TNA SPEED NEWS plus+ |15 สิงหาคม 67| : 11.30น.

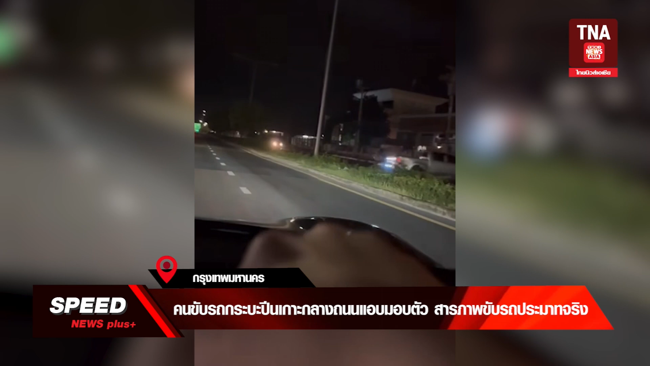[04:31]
รถก powder ข pasó slicesฝ่ารถกacks เข้าข้ามไปรถจักรยานยนต์ที่ขีมาทางปกติพุ่งชนรถทันทีตนเองจริงรีบตามไปช่วยคนเจ็บ